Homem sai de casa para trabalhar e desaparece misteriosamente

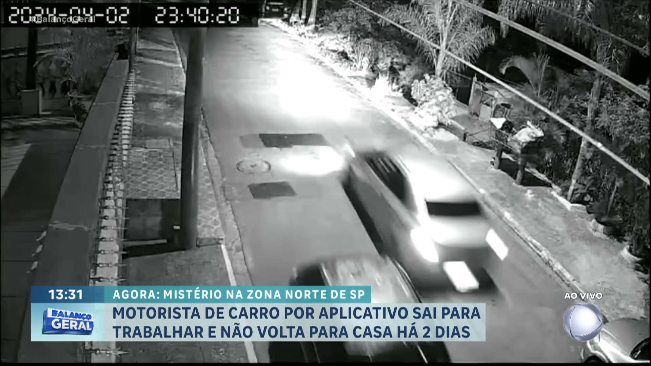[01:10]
Ó, o carro passando, o carro preto passando. Põe a imagem do começo pra mim, por favor. 11h40 da noite, já fora daquele horário habitual dele voltar pra casa. Esse carro, ó, esse carro é o carro suspeito. A polícia tá investigando pra saber se esse carro tem alguma relação com o desaparecimento do José Augusto. Testemunhas dizem que esse veículo pode ter relação com o sumiço do motorista, sim.